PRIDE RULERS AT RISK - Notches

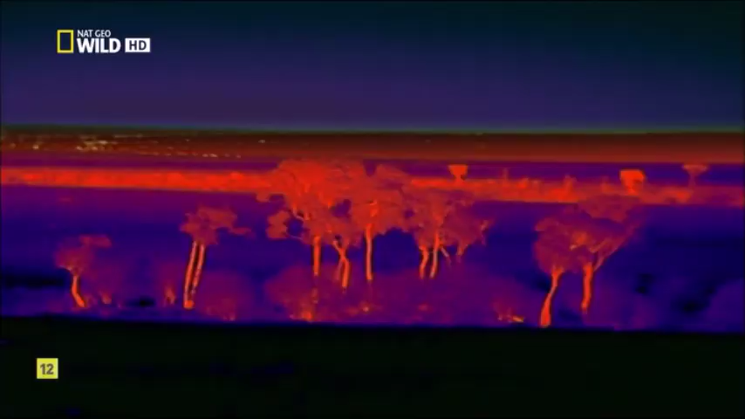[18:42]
The teenagers of the neighbouring pride are served the finest their mothers can provide almost every night.
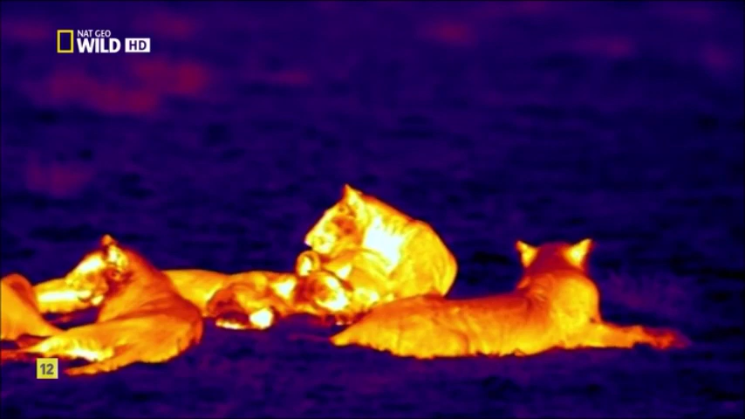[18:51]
But they hardly do anything themselves to help out.
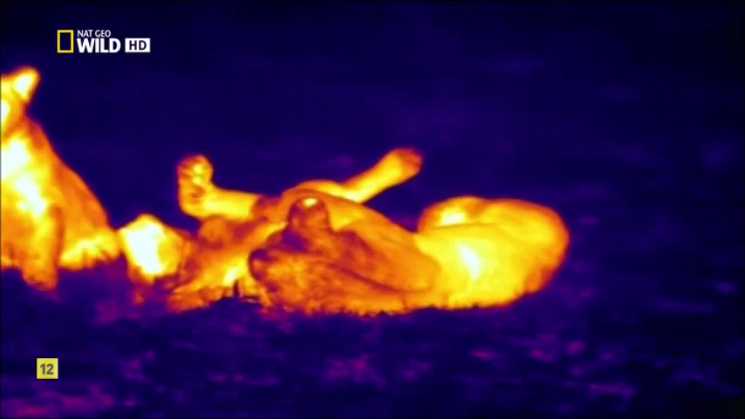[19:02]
Instead, they often frustrate the two adults with their constant pranks.
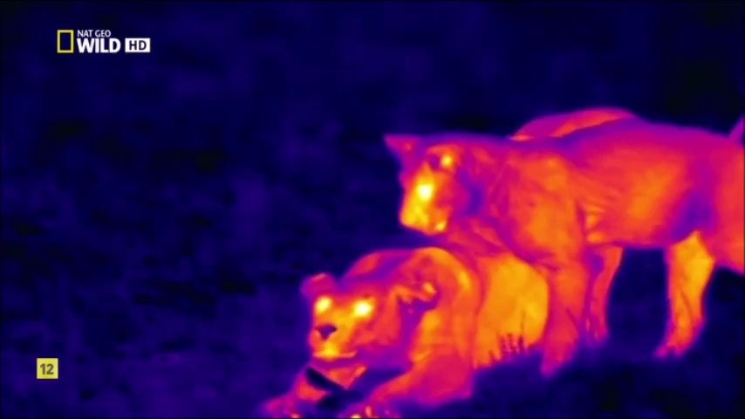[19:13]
It's often too enticing to practice creeping up on the unsuspected elephants. And indeed, the gentle giant is completely unaware of the curious teenager right next to him.
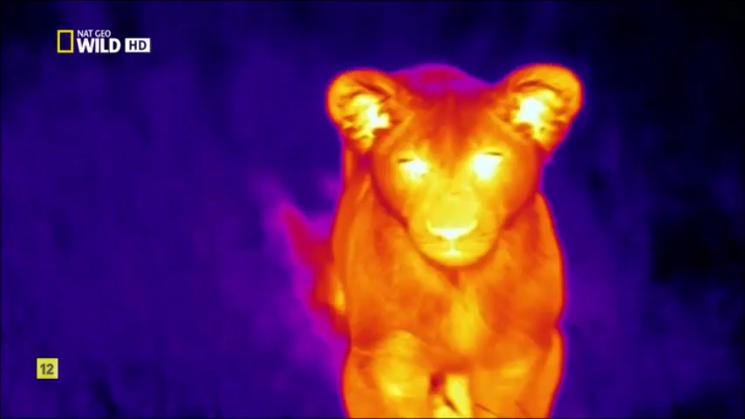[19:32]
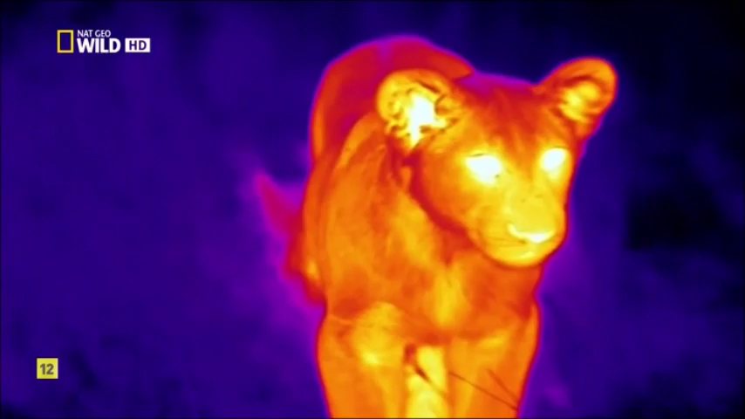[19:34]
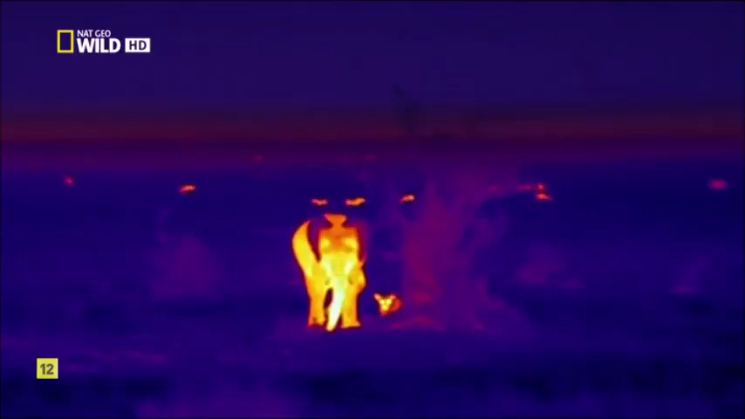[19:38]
That he remained unnoticed by the elephant is possibly a triumph of sorts,
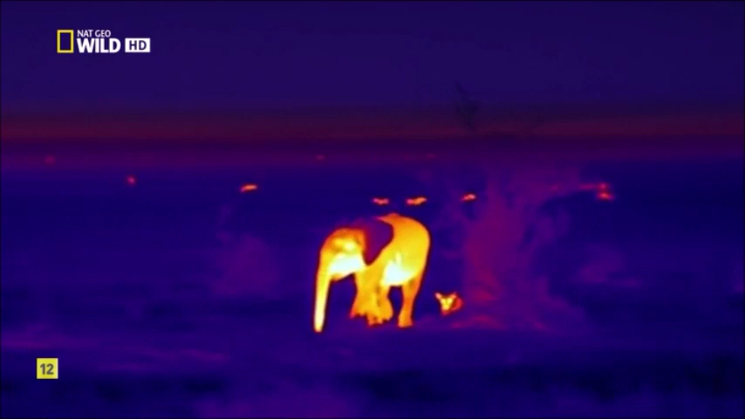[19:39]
but it didn't have the desired effect for the youngster.
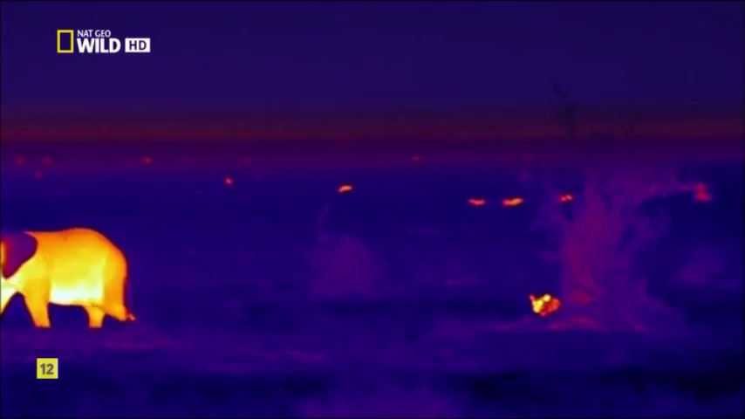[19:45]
The females stop at intervals and just listen. Without moon or starlight, they can hardly see anything. At last, in the pitch darkness, one can just make out the sounds of a large herd. The lions behave completely differently at night.
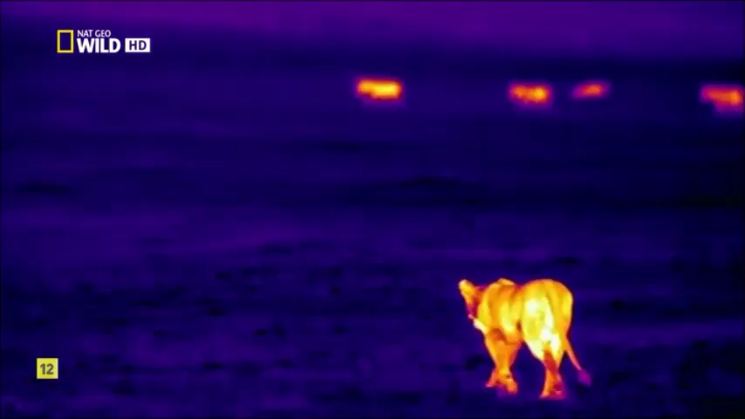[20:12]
There is no more reason to hide.
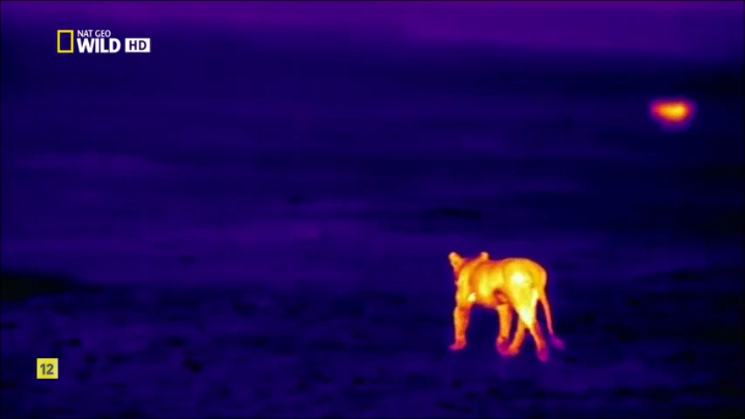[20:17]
Openly, they approach the telltale sounds.
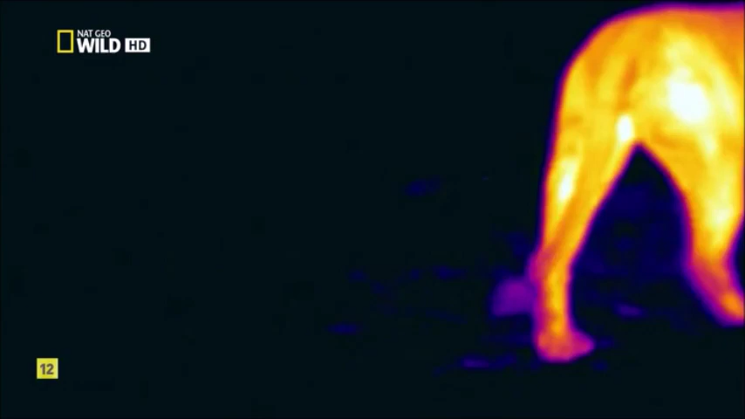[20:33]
The antelopes don't react until the lioness is very close to them.
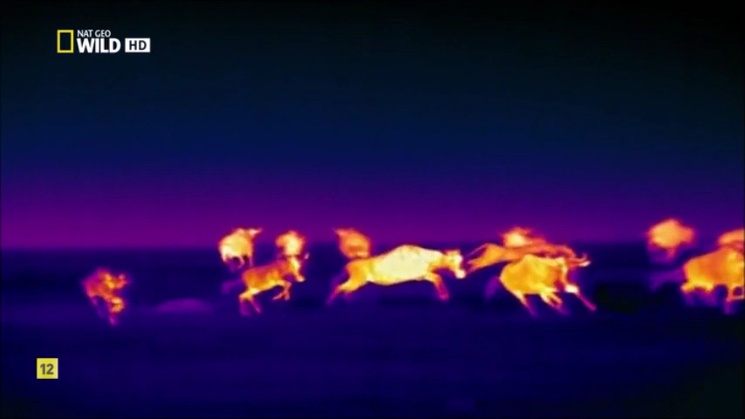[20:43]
The lionesses take turns in the attack and attempt to locate individual animals that have lost contact with the herd. Finally, everything seems to go to plan.
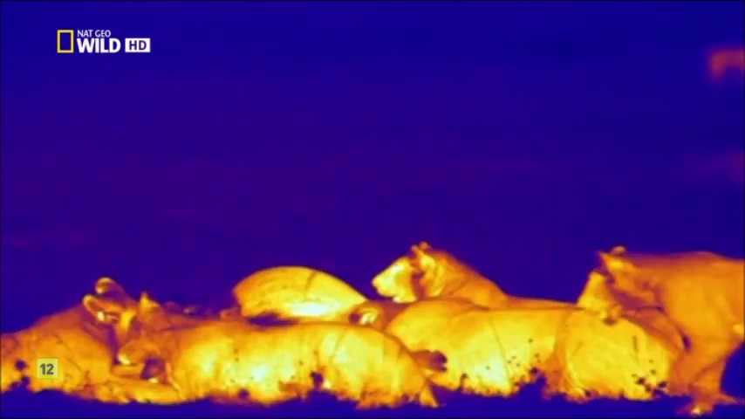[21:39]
After such hard graft, it's the two lionesses that get the least of the prey.
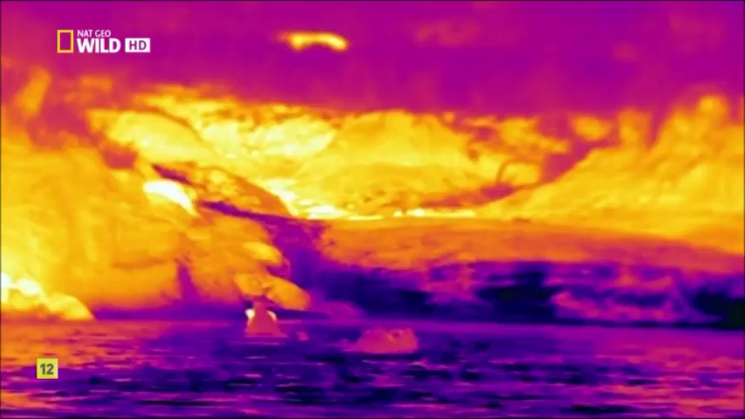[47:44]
The sun-warmed riverbank rocks illuminate a ghostly setting. The crocodiles were successful. The meat of the prey is still very much warmer than the cold-blooded hunters.
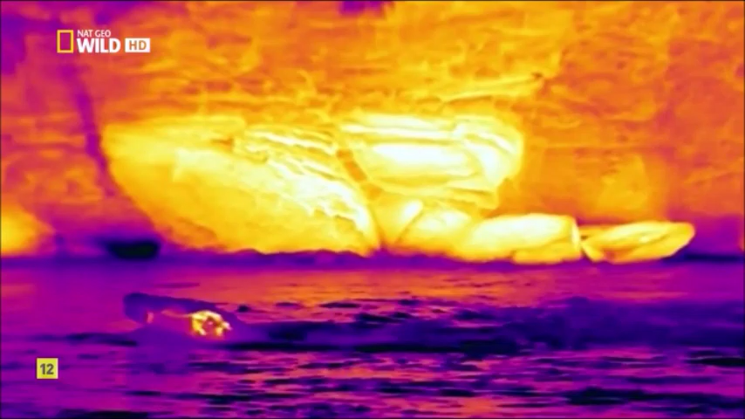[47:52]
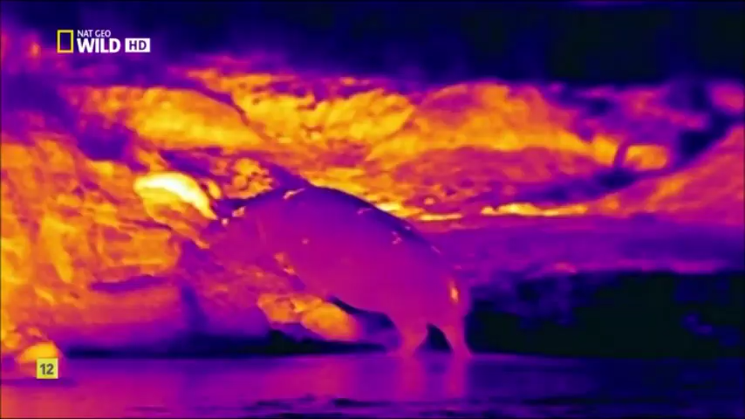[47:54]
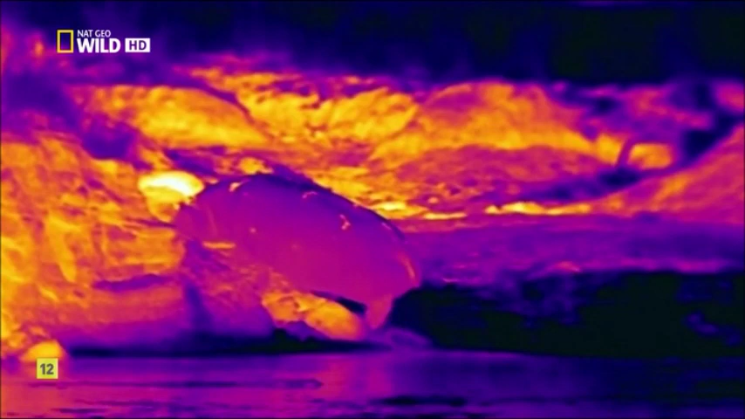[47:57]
It's also time for the hippos to go out for a meal.
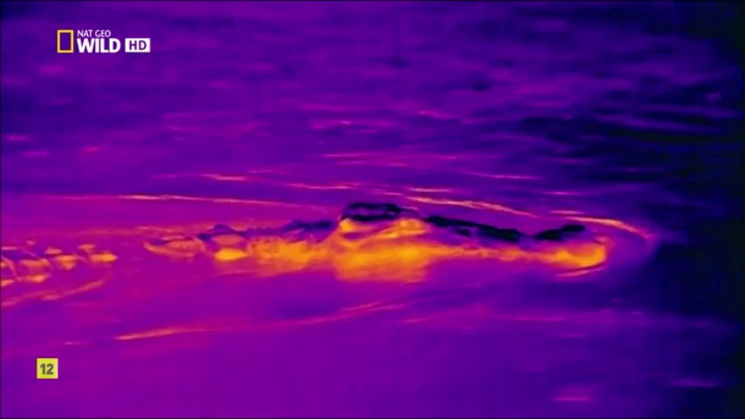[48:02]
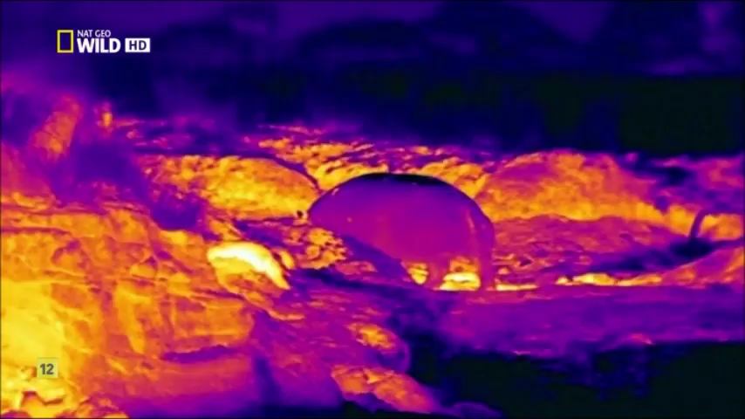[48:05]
When grazing, they often travel several miles away from the river.
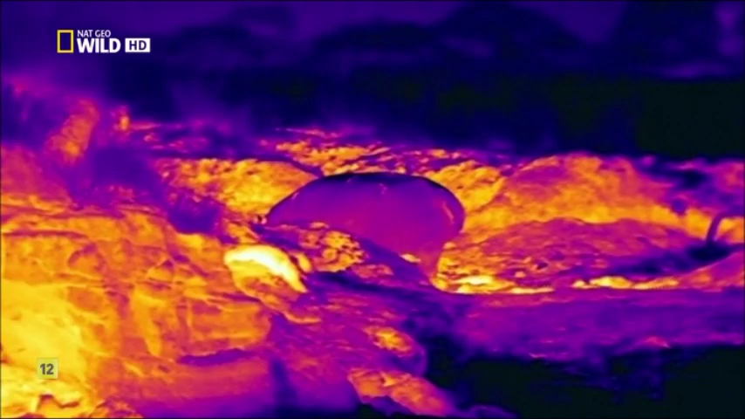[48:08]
An old acquaintance pops up. This lioness lost 2 of her 4 children in a buffalo attack, but her other 2 have so far survived the hunger period well.
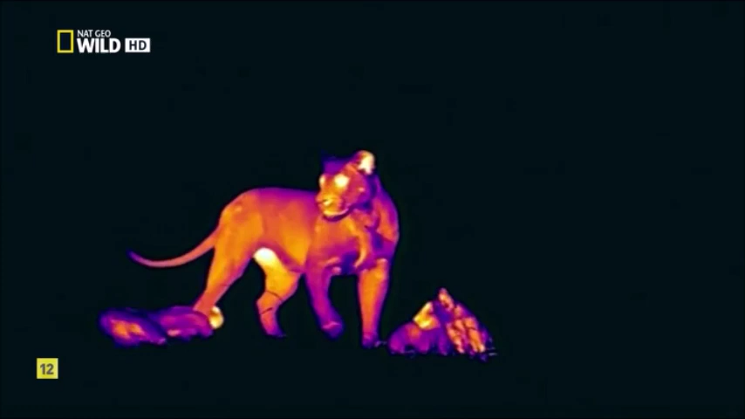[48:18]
She could hear the zebras in the dark from a long way off and is hoping for a chance to hunt. As is often the case, her noisy entourage betrays her location much too early. Half-heartedly, she nonetheless leaps into action.
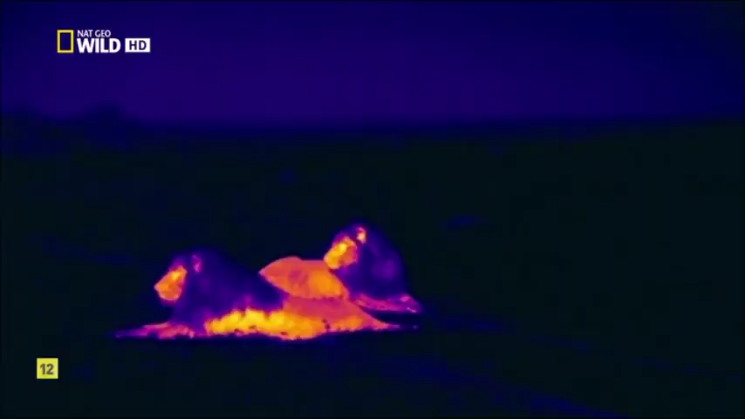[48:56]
Absolutely no chance. The pashas now stay close together for most of the time. Prey is rare, and they cannot count on the support of the females. They are obliged to go hunting themselves.
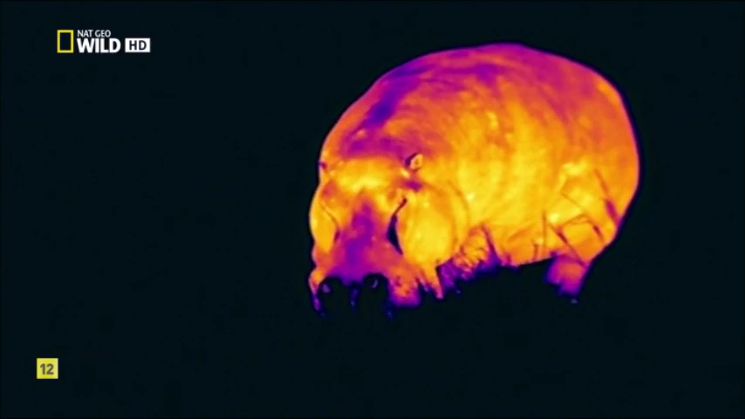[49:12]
The massive hippo feels safe. It has heard the lioness, but shows little reaction.
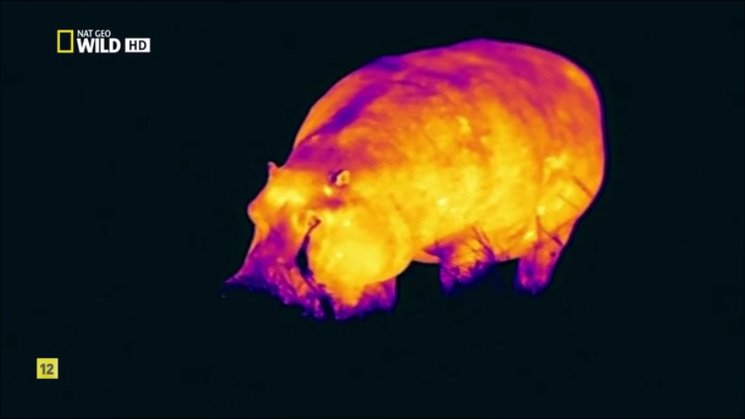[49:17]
What can a female do to him? The little family is lucky.
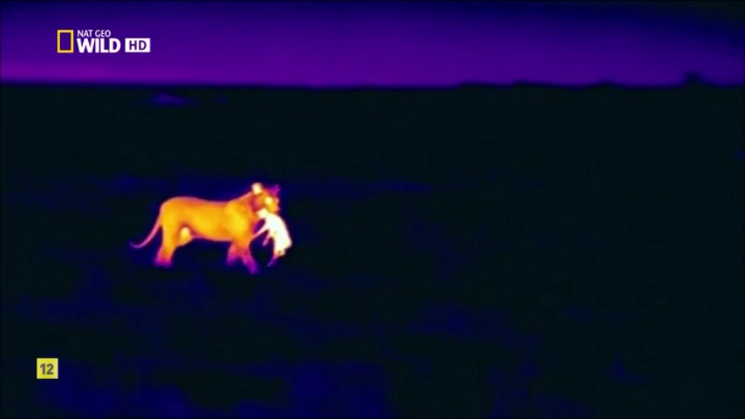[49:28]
A group of warthogs was lying low in a far too shallow den, and the lioness was able to snatch herself a piglet. Her young have been taken care of for the moment.
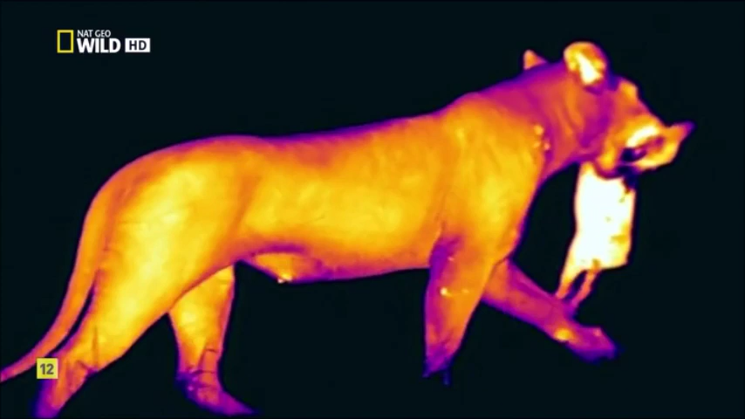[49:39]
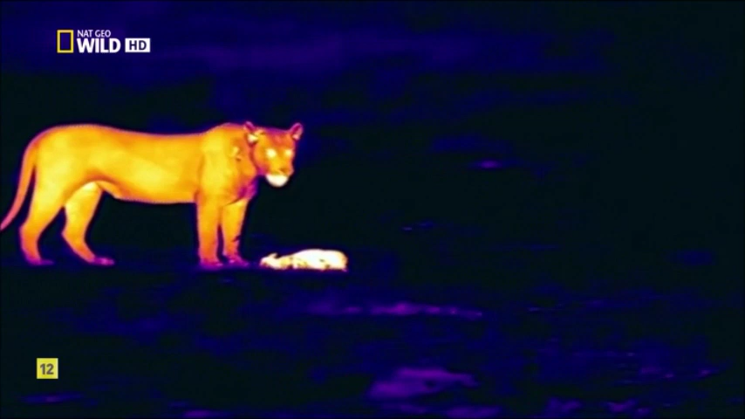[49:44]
It's just a small portion, but it has to last for the next few days.
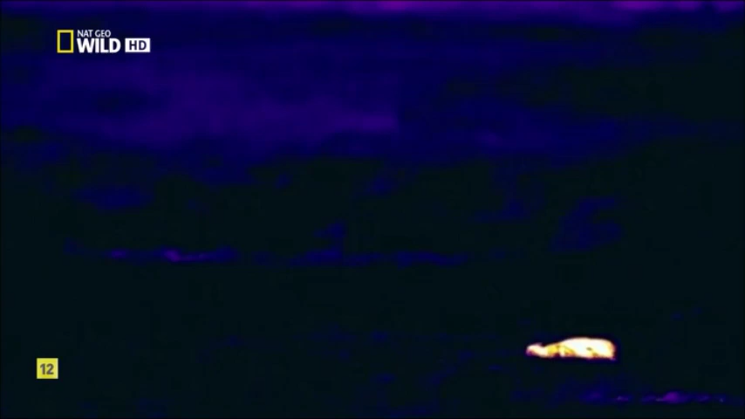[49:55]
In the meantime, the lions have made their move.
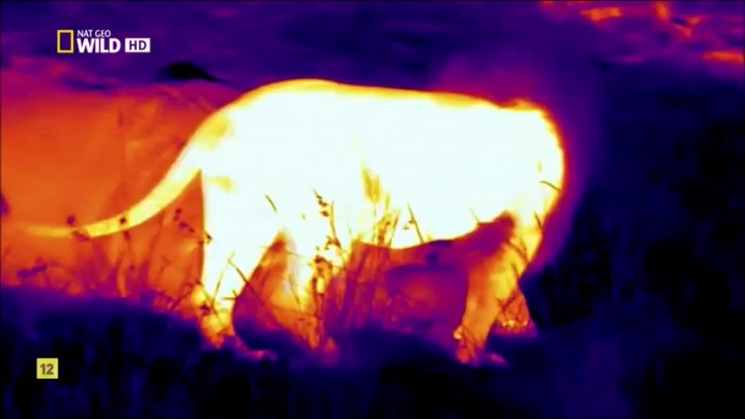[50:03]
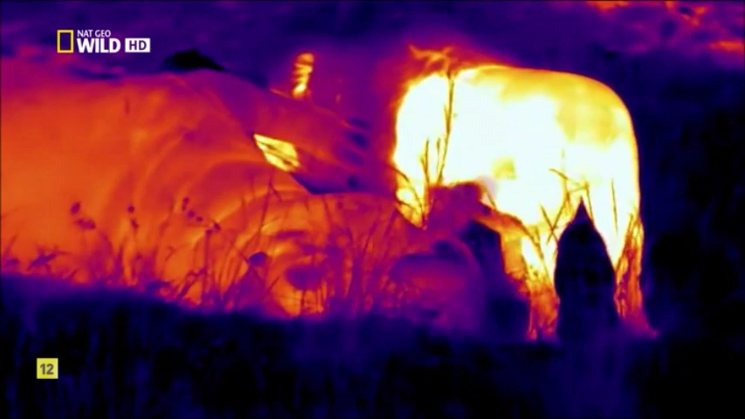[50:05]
The four brothers have overcome the hippo. For them, a huge mountain of meat.